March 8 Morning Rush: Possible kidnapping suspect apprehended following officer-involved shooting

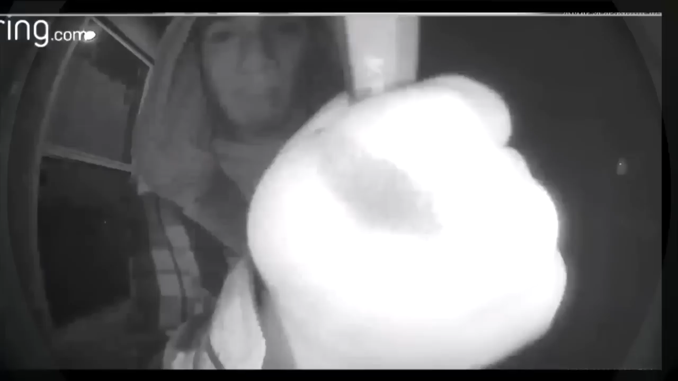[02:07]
New video this morning showing what a homeowner says is a brazen thief swiping a security camera.